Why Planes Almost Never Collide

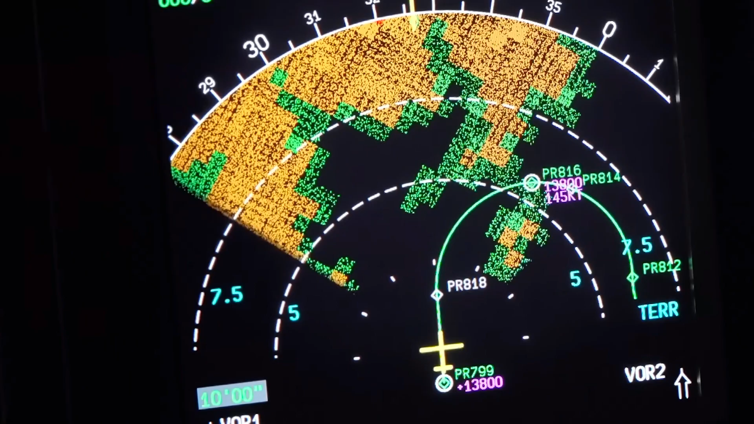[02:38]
But in the very rare instance that this happens, the aircraft has a device on board called the TCAS,